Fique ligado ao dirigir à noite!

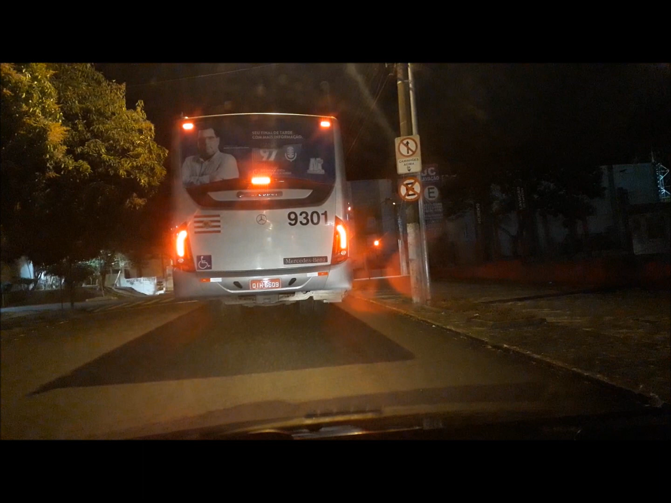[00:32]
semáforo aqui é rápido, você tem a opção de colocar no freio de mão, se você achar o ponto, mas já liberou, ó, já tem que achar o ponto rápido e sair aqui sem esgoelar o carro e achar o ponto rápido.
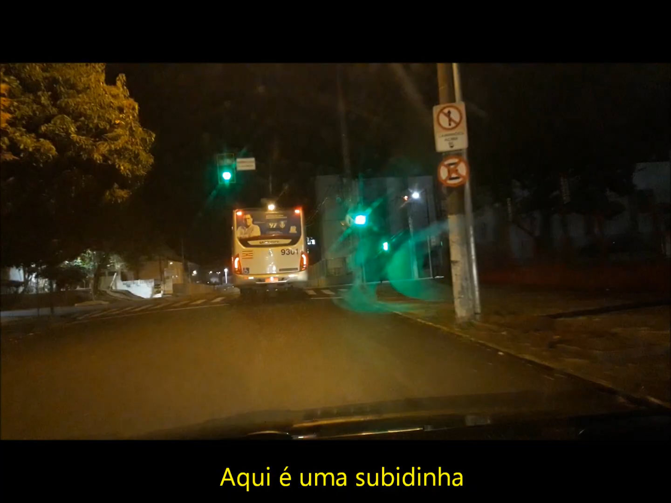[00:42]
Então, treina para os seus pés, suas mãos ficarem bem treinados aí, tá?
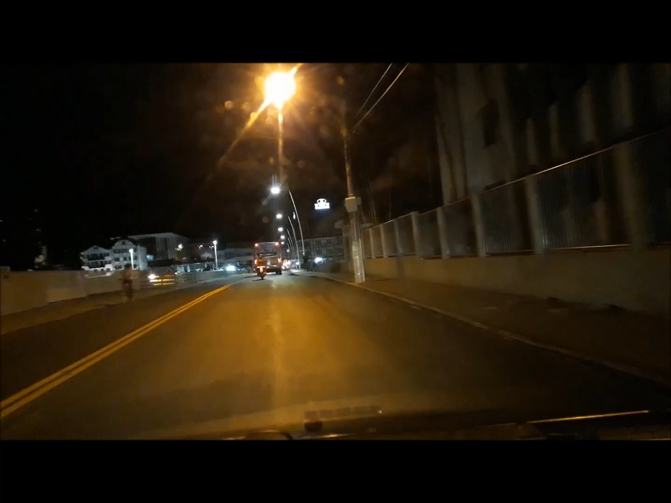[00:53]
Para não ficar com o movimento atrofiado, isso eu sempre digo, hein? Esse negócio de ir para o trânsito, aprender no trânsito, não funciona não. Por tentativa e erro, vocês vão arrumar para a cabeça.
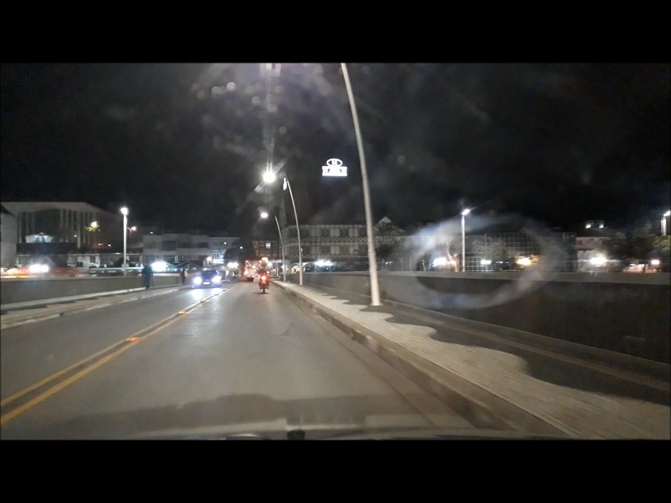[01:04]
Prestar bastante atenção, ó, aqui é um trecho compartilhado com corredor de ônibus, tá? Então, ó, já vem reduzindo, estava de quarta, botei para a segunda,
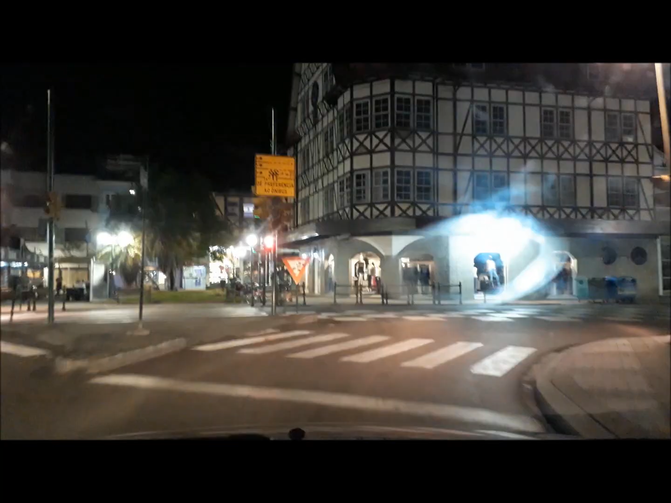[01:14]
já vim, estou procurando com o olho aqui.
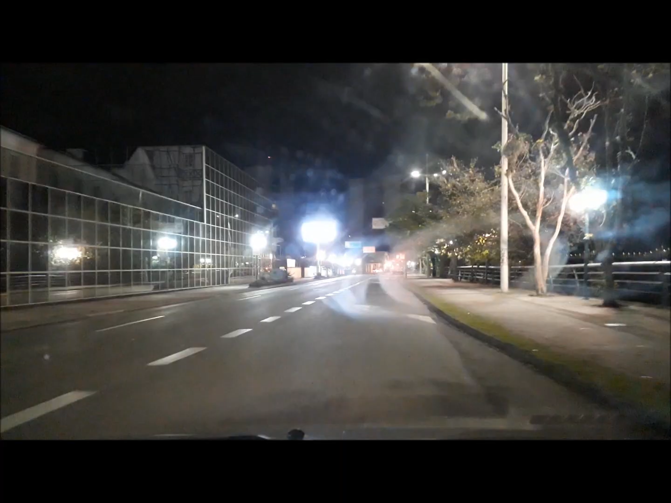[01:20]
Já passa a terceira, olhou, não tem ninguém, vai, vem um motokita aí chutado. Já está vendo lá adiante o farol, ó, deixa o carro ir sozinho, ó. Estou pisando em nada, estou de quarta aqui. Vai retomando aqui a velocidade, dá tempo de abrir o farol, você não fica parado. Vai indo, indo, indo, dá para dar uma reduzidinha para a terceira, vem devagar.